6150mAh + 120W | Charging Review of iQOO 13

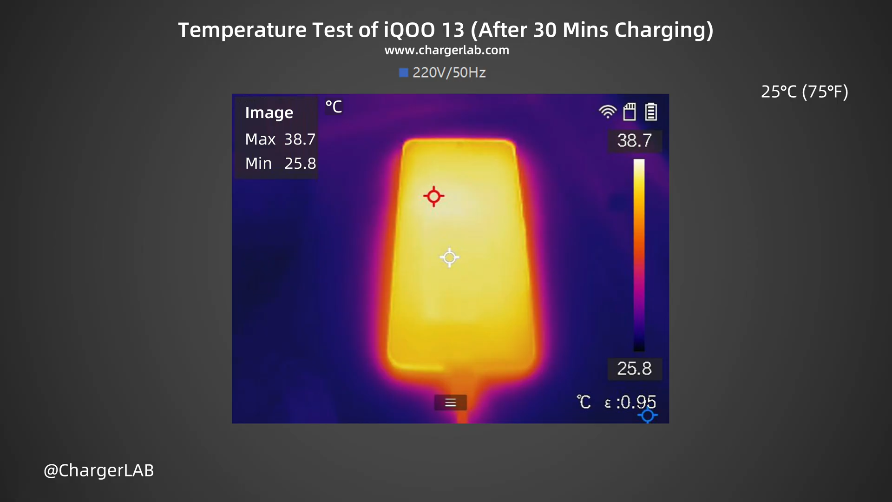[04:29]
On screen: max 38.7°C, min 25.8°C, scale top 38.7°C, scale bottom 25.8°C
After 30 minutes, the maximum temperature on the front is 38.7 degrees Celsius. The back is 40.3 degrees Celsius. At this time, the charging power is about 25 watts. We also turn it into another curve. The temperature during charging is between 38.7 to 42.3 degrees Celsius.